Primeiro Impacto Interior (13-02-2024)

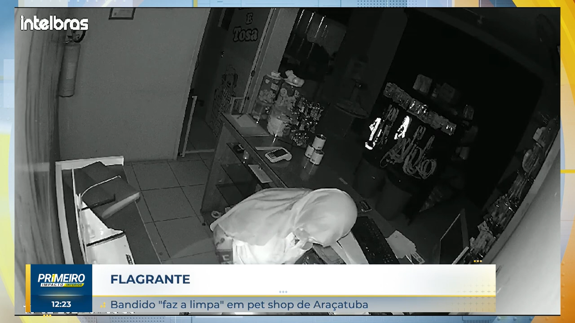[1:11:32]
Você está vendo as imagens da câmera de segurança. Flagrante. O ladrão arrombou a porta de metal e entrou por uma abertura de poucos centímetros. Lá dentro, ele usou um isqueiro para tentar enxergar os produtos e levou várias mercadorias. Segundo o dono do pet shop, o bandido levou remédios veterinários, coleiras, guias, brinquedos e até fardos de sacolinhas de plástico.
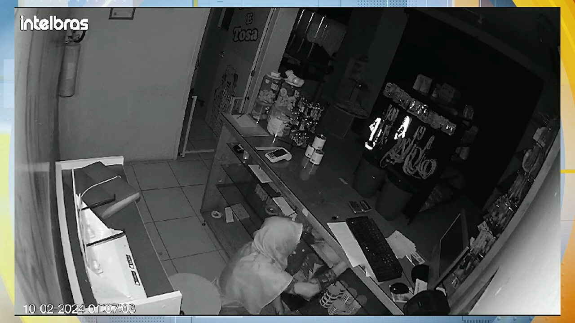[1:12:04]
Ele fez a maior bagunça também dentro da loja e foi embora levando cerca de 3 mil reais em mercadorias. O pet shop fica em uma galeria de lojas no Ilda Mandarino, um dos principais bairros de Arasatuba, bastante conhecido. E esse já é o quinto furto nesta galeria em apenas dois meses. Como a ação é sempre muito parecida, os comerciantes acham que pode ser até a mesma pessoa.